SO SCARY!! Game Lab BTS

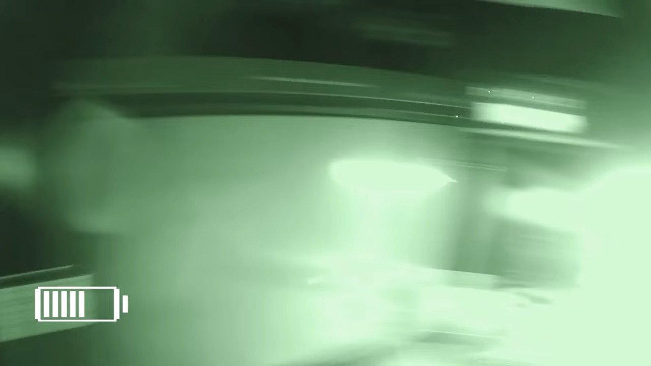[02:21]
And my camera's not working. Oh, oh, you're right there!
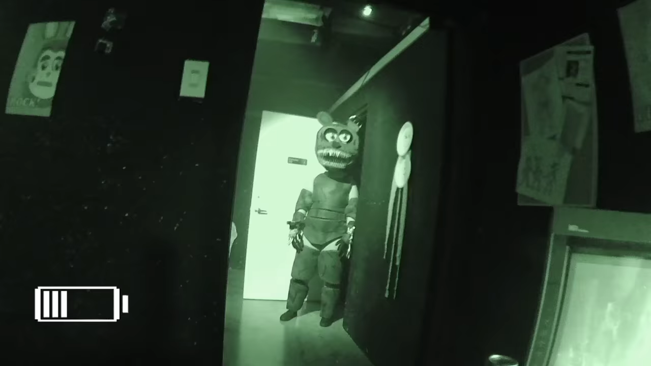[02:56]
Oh, shit! You! Go away! Okay. Okay. Gone. Out of my face. Whoa! I see you again! Get out of my face, I said!